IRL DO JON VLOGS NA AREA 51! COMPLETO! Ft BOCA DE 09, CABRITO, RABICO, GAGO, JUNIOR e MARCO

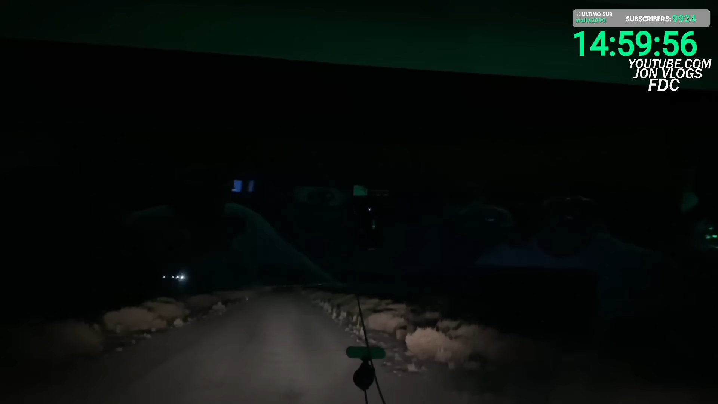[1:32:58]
Vai, pode ir. Deixa eu ver um pouquinho, né? Vamos ser sinceros. Mas e por que não tá molhado? Só tem uma poça. Exatamente. Só tem uma poça, só. Literalmente o que o Boca falou faz sentido. Só uma poça de água.
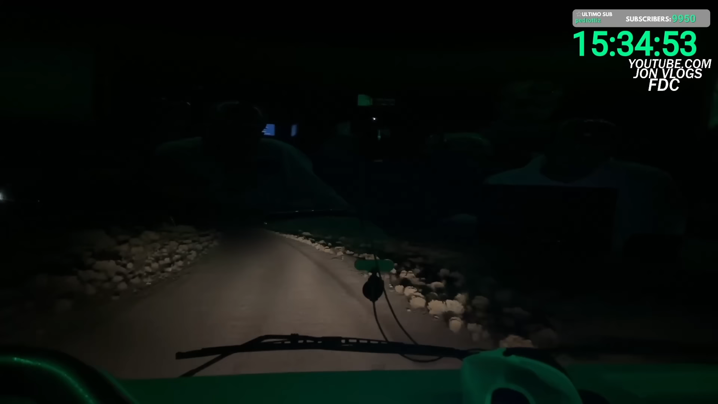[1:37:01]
A curva tá literalmente pra lá. Viado, isso é mesmo, vai bigodar, mas vai ser da hora. Mas vai bigodar. Vai bigodar, mas vai ser da hora, tu é desse. Ô, calma, calma, tem uma aranha pequena ali, ó. A cara pequena ali, ó. É mesmo, vai bigodar, viado, vai dar merda. Calma, calma, calma. Já viu onde já saiu os táxis, se apagar, já viu onde é a hora. Tá chegando perto já. Tá chegando! Apareceu já. Mais duas. Sabe o que eu acho que. Caralho, olha tudo de luz da direita ali. É, mano, devagar. No meio do nada ali, aquelas luzes pequenininhas ali, Júlio. Sabe o que que eu tô vendo? Sabe o que eu acho que é? Aquela luz tá iluminando a placa pra tu não dizer que tu não viu.